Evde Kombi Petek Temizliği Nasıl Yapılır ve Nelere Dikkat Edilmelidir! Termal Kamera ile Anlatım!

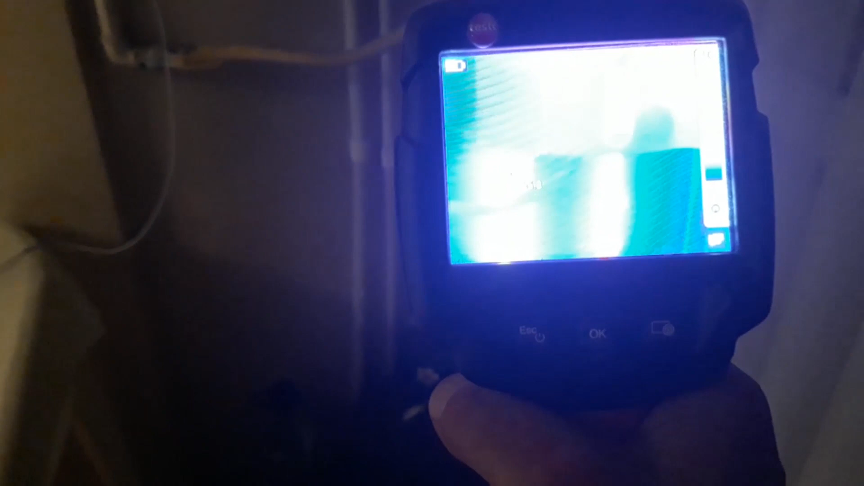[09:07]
Soldaki ve sağdaki suların sıcak boruların sıcak suyla.
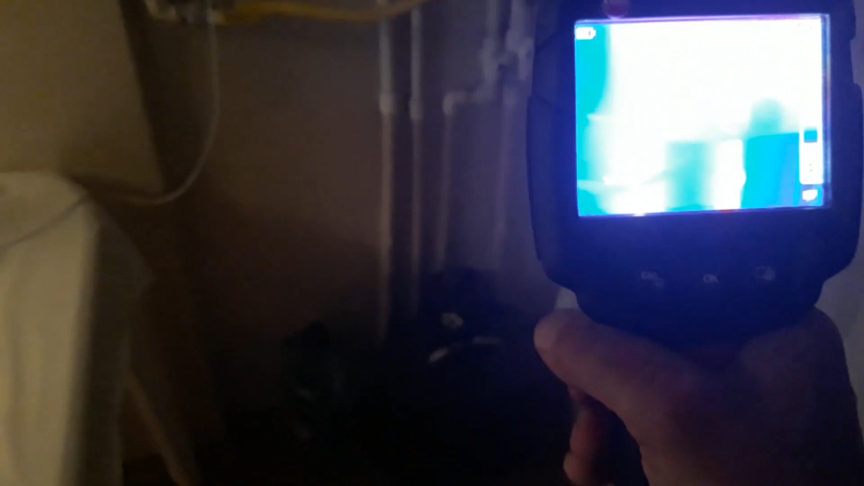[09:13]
Şu an dur kamera buradan net gözüküyor da kamerada mı netlemedi?
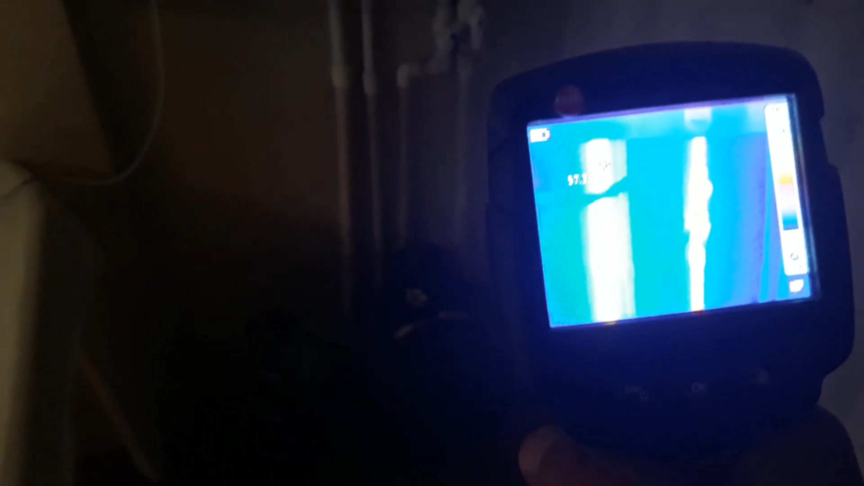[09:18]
Az daha. Tamam gözüküyor zaten. Hayır biz buradan ekrandan. Dur dur bir saniye.
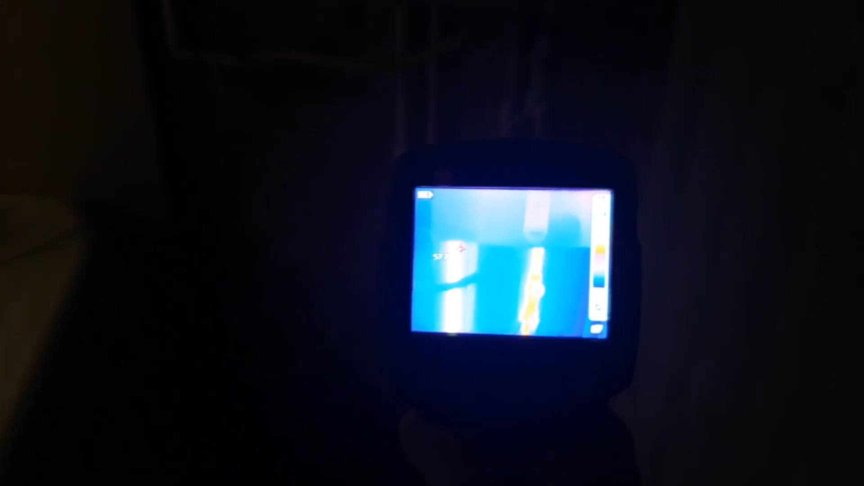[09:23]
Şimdi kan kırmızı gözükmeye bir başladı ekranda.
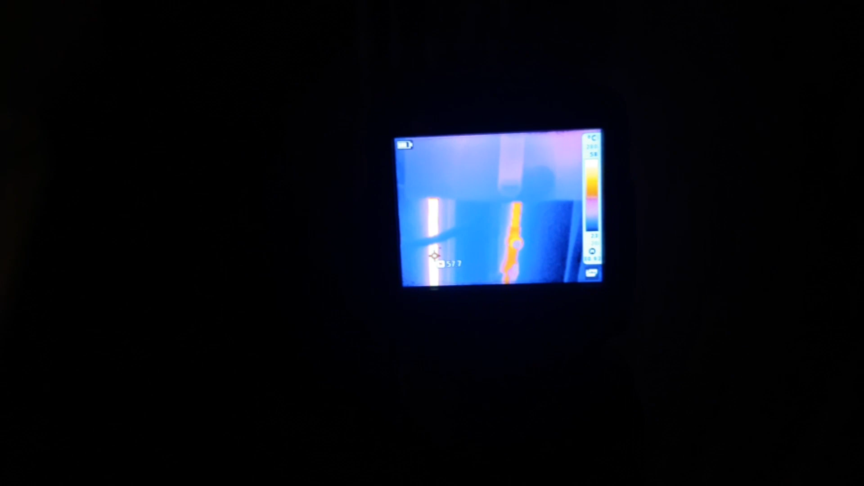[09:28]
Doğru mu? Sağdaki ve soldaki borular sıcak su tesisatının.
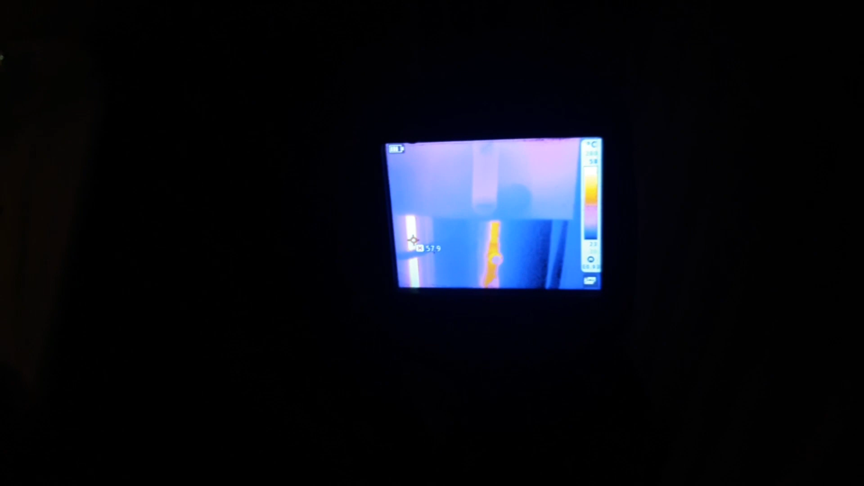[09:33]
Evet cep telefonu tam odaklayamadığı için değerli takipçiler bakın gördüğünüz gibi sağ taraf dönüş borusu. Sol taraf da gördüğünüz gibi.
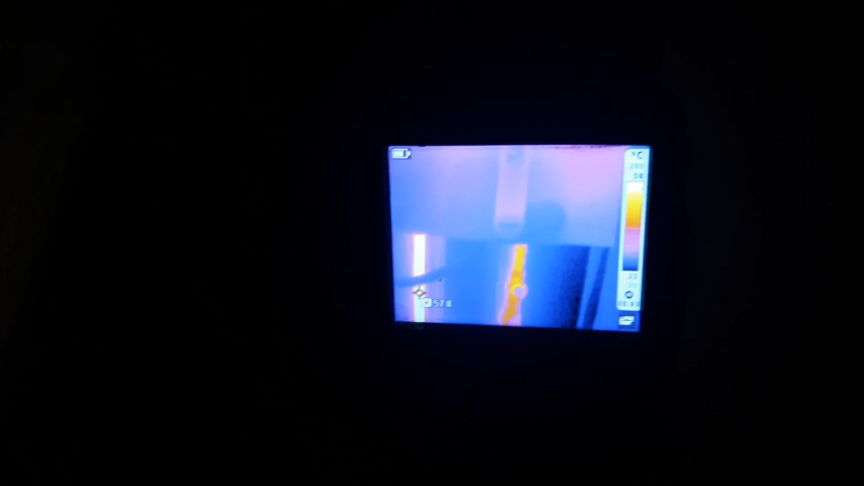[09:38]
Yapıyorum. Şöyle tutabilirsiniz. Bakın mutfaktaki ilk ısınan petek olduğu için Ali Bey.
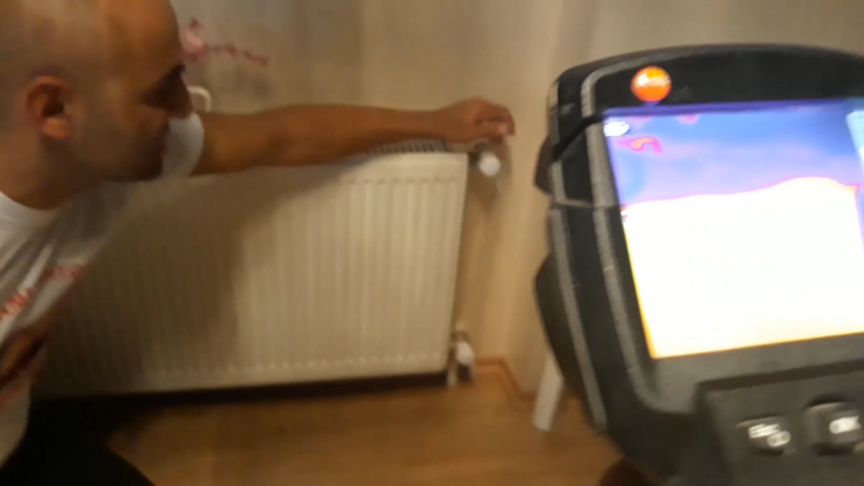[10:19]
Çünkü ilk. Şu an kamerayla göreceğiz.
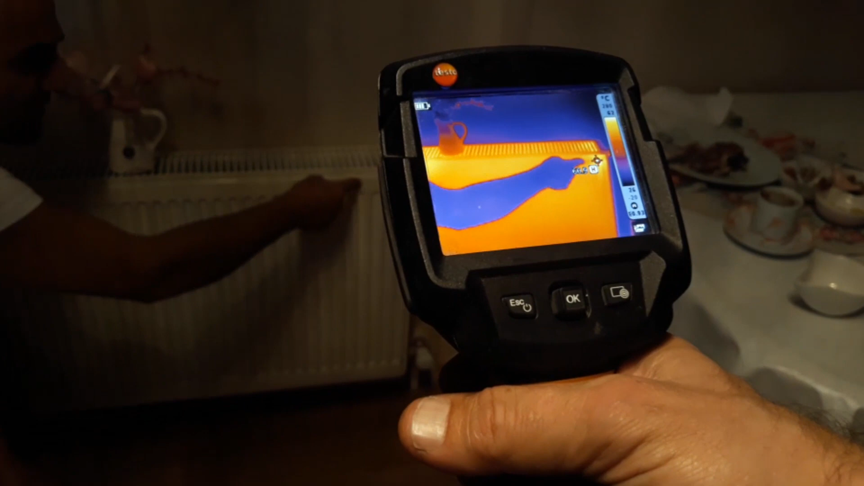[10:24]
Evet ilk basıncı buraya verdiği için ve petekimiz de küçük olduğu için buranın altı üstü aynı eşitlikte olabilir değerli takipçiler.
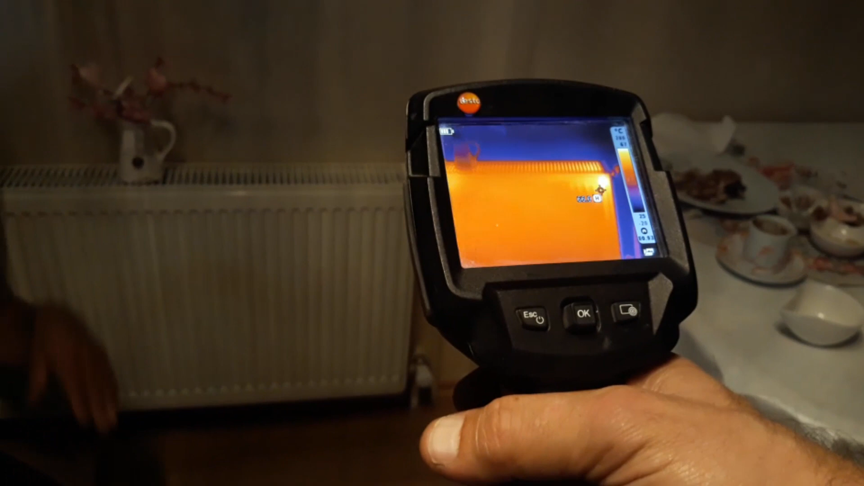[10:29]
Buraya kesinlikle aldanmayın. Bakın şu an sıcaklık yayılmaya başladı petekte.
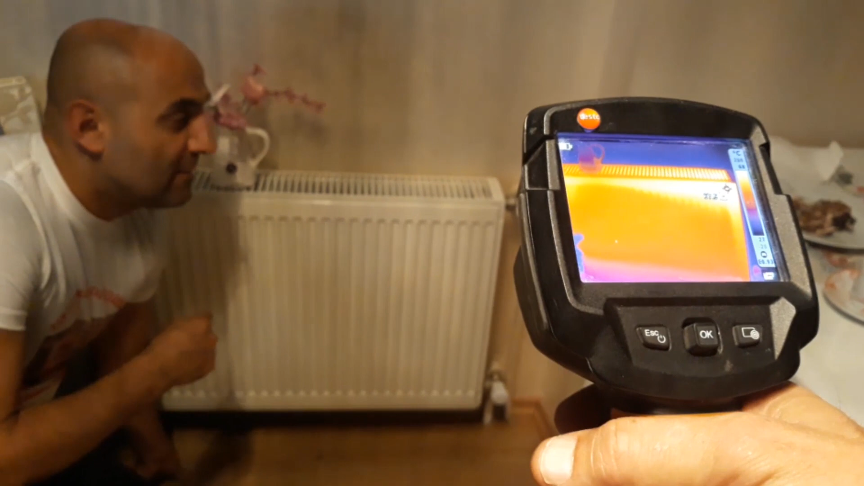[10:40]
Buranın ısısı ve banyodaki havlu pan küçük petekler anında daha çabuk ısınacağı için altı üstü aynı olur. Ama uzun peteklerde aynı ısı olma imkanı
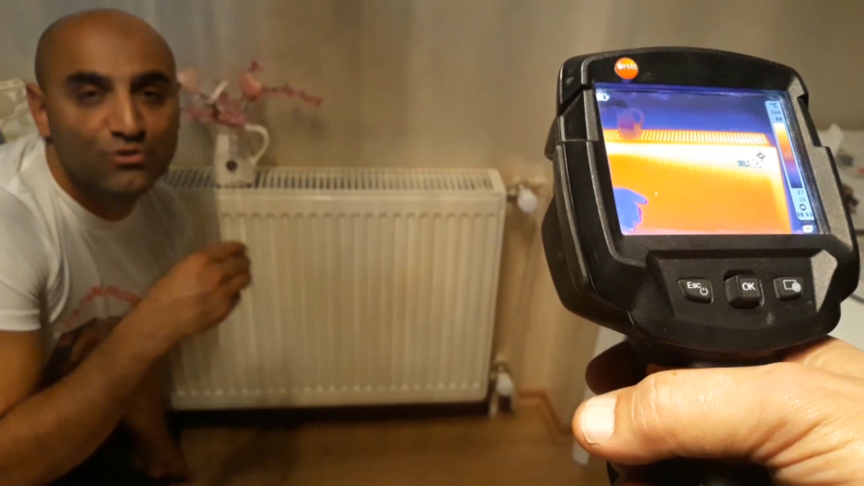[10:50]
%50 oranında düşük. Çünkü ancak dönüşü yaptığından dolayı termalimizde şu an ne gözüküyor Ali Bey? Evet. Üst tarafta müthiş bir sımıza.